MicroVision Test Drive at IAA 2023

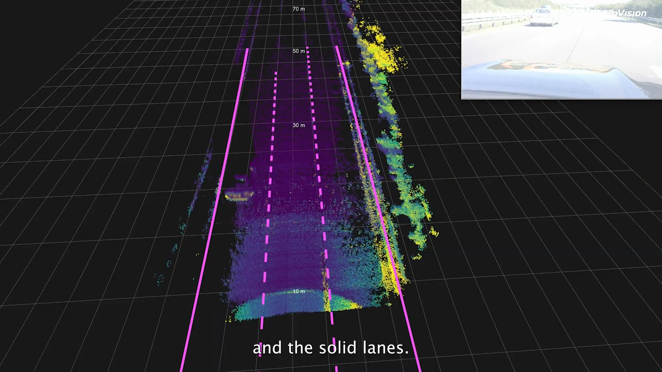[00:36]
And we can detect them up to 60-70 meters.
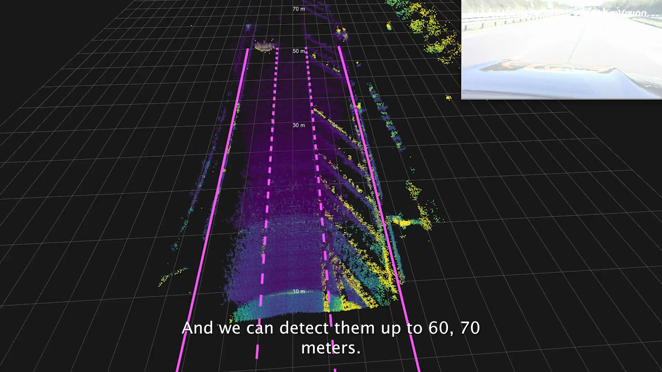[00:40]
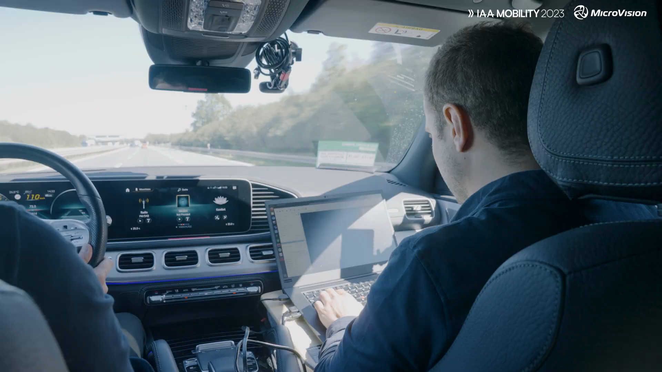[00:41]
The third perception feature which is provided by Microvision is the object tracking.
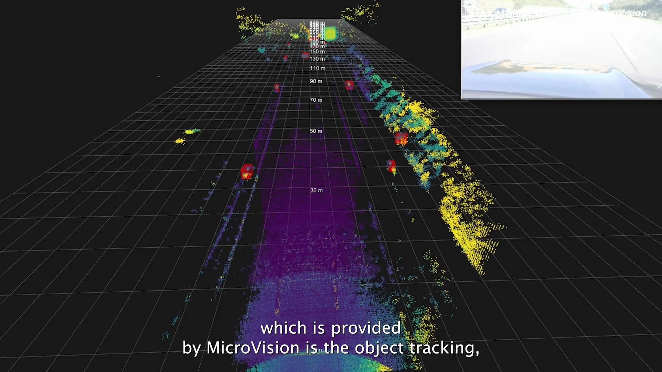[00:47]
So based on the point cloud we can estimate the state of objects.
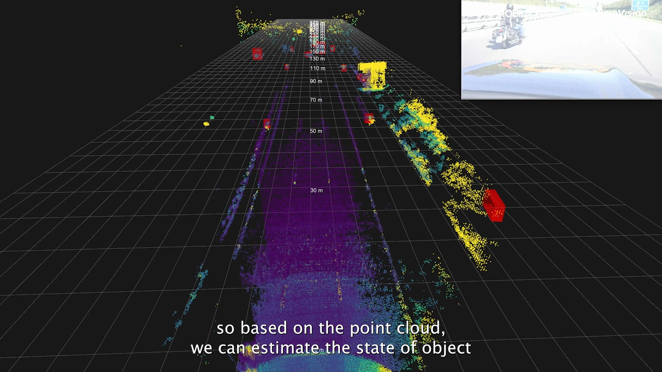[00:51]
Means we can compute the position, the dimension, the orientation, the class of the object.
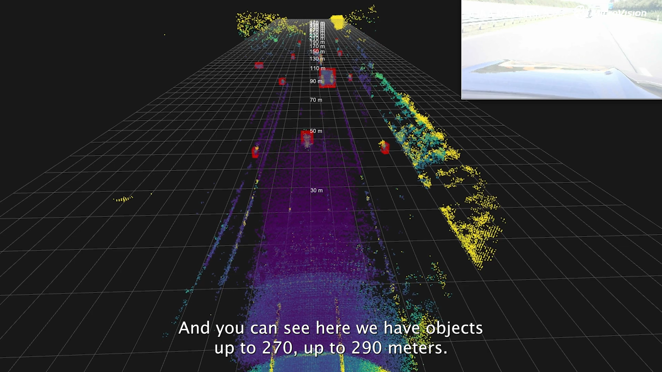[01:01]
And you can see here we have objects up to 270, up to 290 meters.
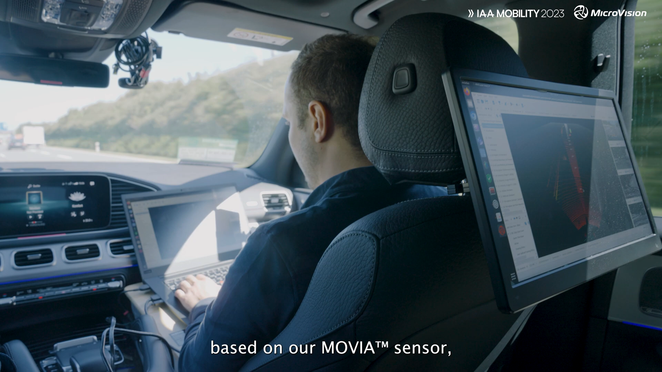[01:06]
Based on our Movia sensor we are computing also different features. like for example the free space.
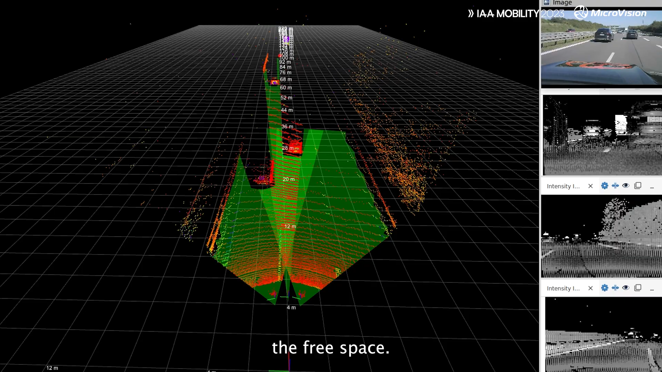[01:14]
So where can we drive?
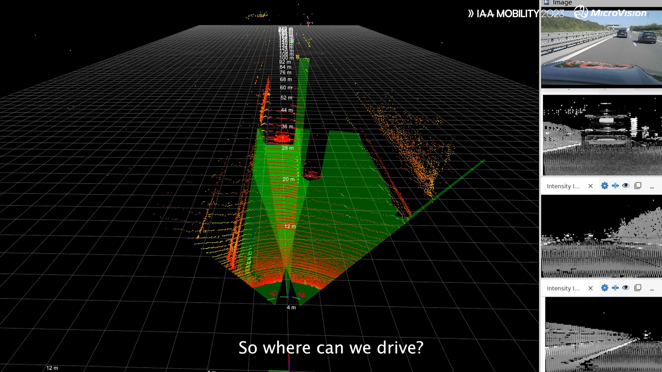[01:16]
Where is something in our way? Where shouldn't we go?
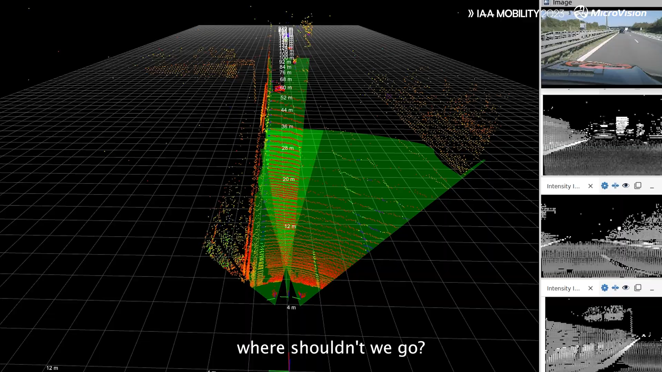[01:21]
We compute or we detect the lanes and the road boundaries.
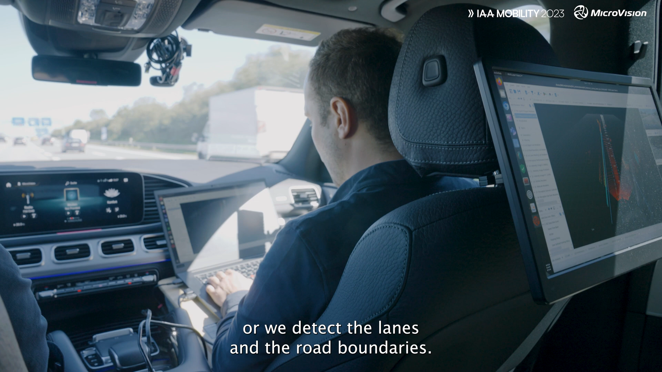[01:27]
So here on the left we can see the guardrail detection for example.
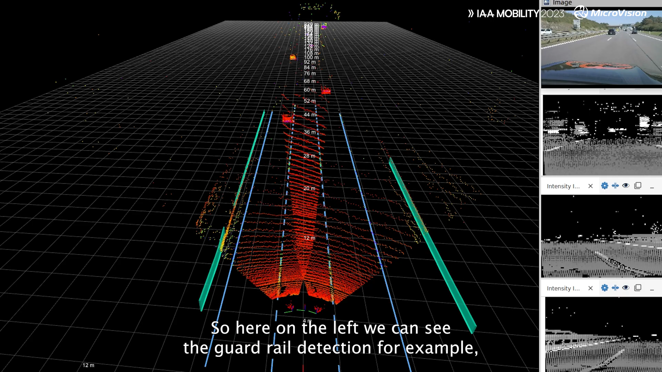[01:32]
We can see the lanes up to 50-60 meters here.